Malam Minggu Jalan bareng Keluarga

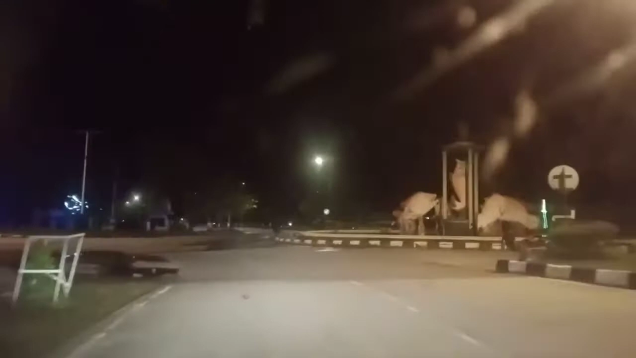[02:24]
hutan kota tadi ya kita masuk bundaran ikan Nah setelah bundaran ikan ini kita akan menuju ke area MTK batu 6 area MTK
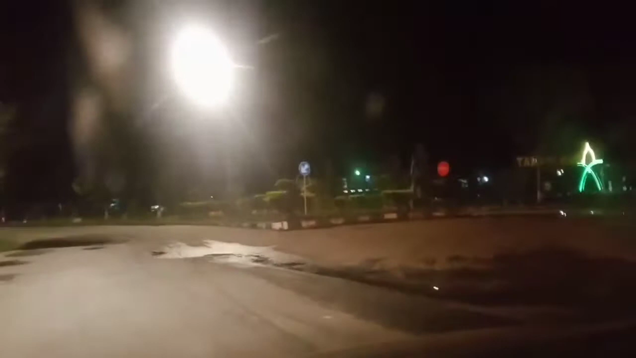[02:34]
bagian siapi api yang letaknya juga di batu 6 mam ya jadi beginilah
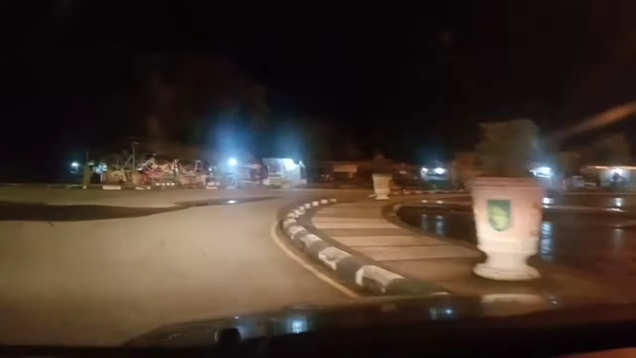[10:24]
main apa namanya sewap motor-motor kreativi gitu ya itu ada gitu ya skuter gitu pokoknya disini memang biasanya
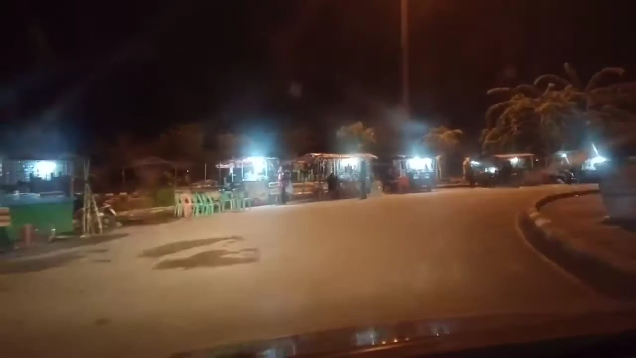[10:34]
kalau sore ya Mam ya kalau malam sih biasanya nongkrong-nongkrongnya anak muda tapi kalau sore
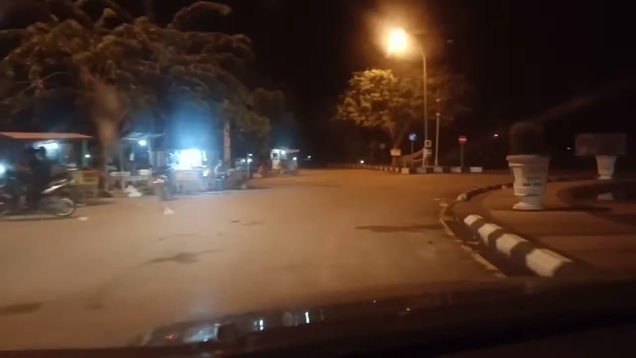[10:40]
itu biasanya keluarga bawa anak-anak kesini bisa untuk main gitu Mam ya jadi setelah itu kita lanjut lagi Mam jalan ya untuk melihat keadaan